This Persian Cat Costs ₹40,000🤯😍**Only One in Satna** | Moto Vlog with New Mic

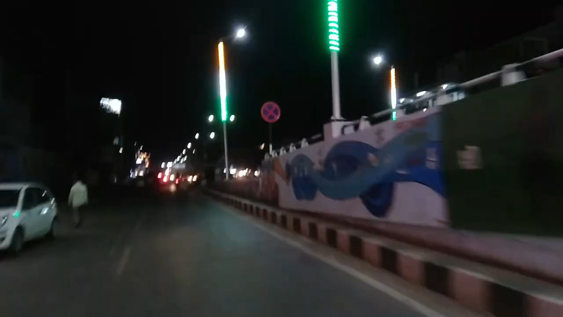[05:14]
देखो लाइटिंग काफी बढ़िया, तो मैं सोचा आपको दिखा दूं। और अब अपन चल रहे हैं घर, अराउंड अराउंड 8:30 कुछ बज गए रात के,
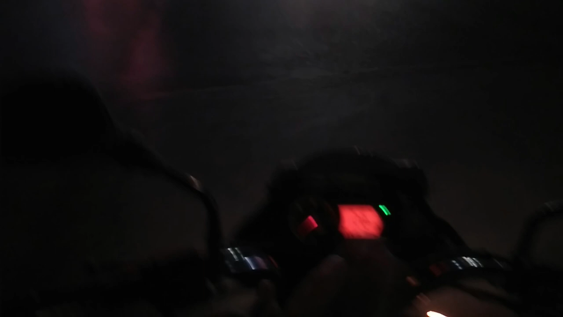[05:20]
रात नहीं बोलेंगे शाम ही बोलेंगे। और ये है मेन एरिया है सतना का, मतलब यहाँ सबसे ज़्यादा चहल पहल रहती है।
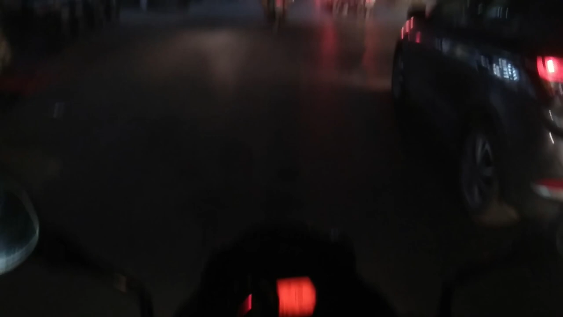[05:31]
अपने को घर पहुँचने में लगेगा अराउंड 15 मिनट, और अगर ट्रैफिक ना रहे तो 12 मिनट, बाकी 15 मिनट ही लगता है। वो भाई गाड़ी कैसे बिचारी